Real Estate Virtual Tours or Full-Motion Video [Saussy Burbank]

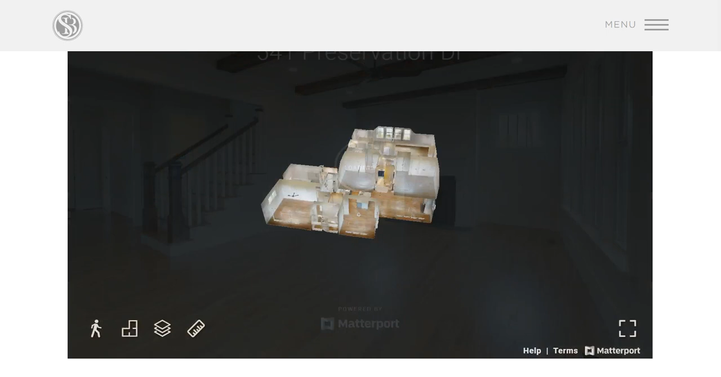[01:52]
These are what? Wait a minute. I'm pretty smart. But where do I start? I don't know. Oh, I see. Okay, so I can go here. And I can turn it around.